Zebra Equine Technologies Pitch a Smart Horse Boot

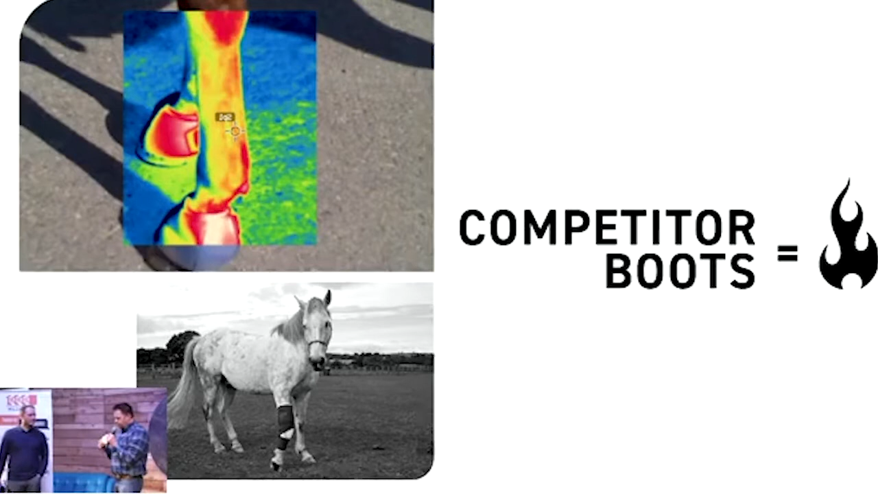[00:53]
The traditional horse boots have one major problem. They trap heat inside of the horse's leg. They essentially cook the horse's tendons while we're riding them or during competition.
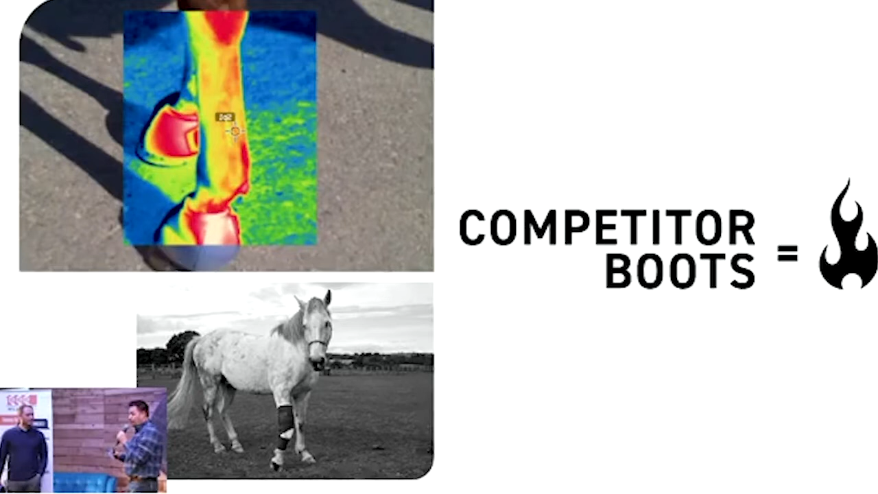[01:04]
And this has been substantiated by equine medical studies as well as its common knowledge in the horse industry that you just don't leave horse boots on longer than you have to because of this damage. But this damage can occur. It can happen anywhere from slight inflammation up to crippling tendon failure.